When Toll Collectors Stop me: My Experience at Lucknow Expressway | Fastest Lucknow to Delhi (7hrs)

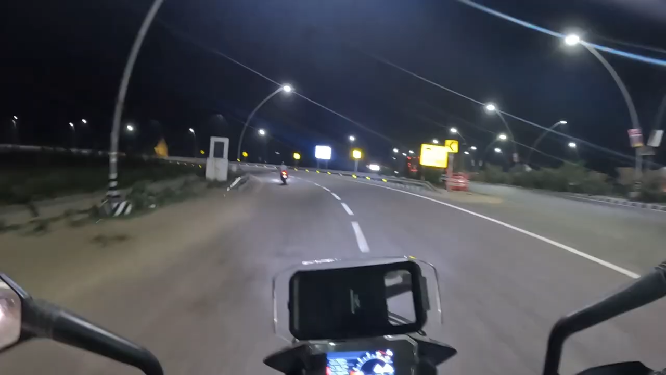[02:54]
आगरा एक्सप्रेसवे के लिए ये कट आ गया है, तो यहाँ से हम निकल पड़ेंगे आगरा की तरफ। और ये मनोज भाई हमें गाइड करते हुए, तो
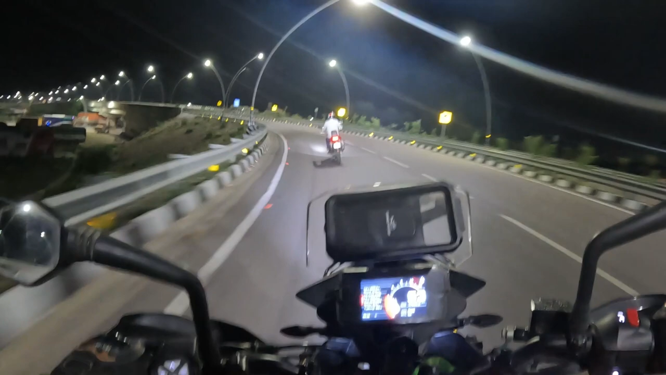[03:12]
4:15 हो गए हैं और ये 302 किलोमीटर का स्ट्रेच है हमें जो कवर करना है। लगभग 3-3.5 आवर में हम ये कवर कर सकते हैं, क्योंकि बहुत ही शानदार एक्सप्रेसवे है और हाथ में है KTM ADV 90 390। ठीक है जी।
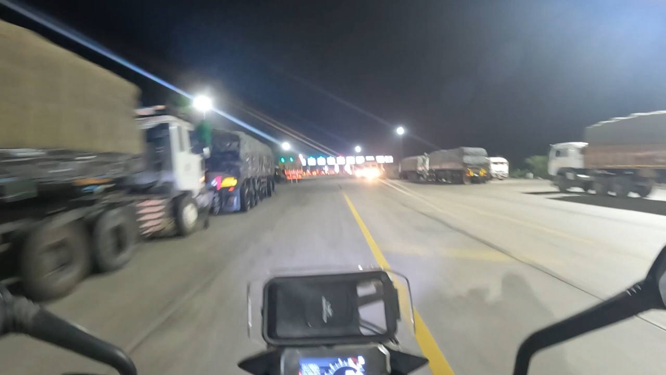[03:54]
तो टोल गेट आ गया, फर्स्ट टोल गेट।
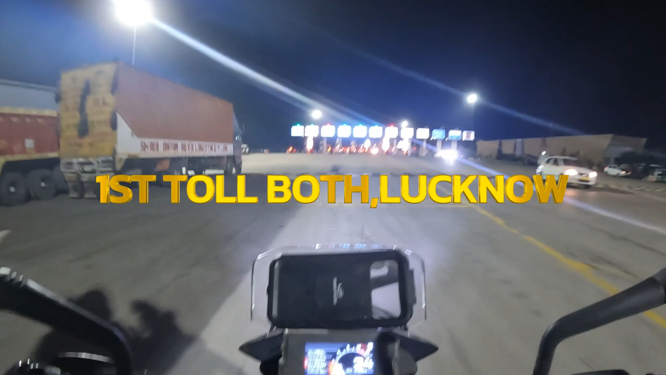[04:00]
यहाँ पे हमारा 3:30 का टोल कटेगा। और साइज
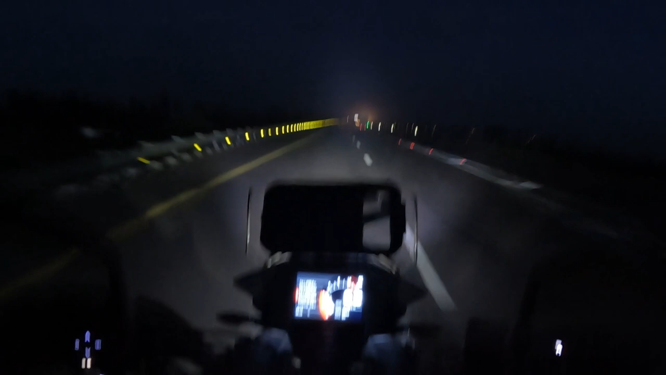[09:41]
लेकिन मेरी स्पीड ज़्यादा होगी तो एवरेज भी कम हो जाएगी, देखते हैं। अभी दिखा रहा है 310 की रेंज,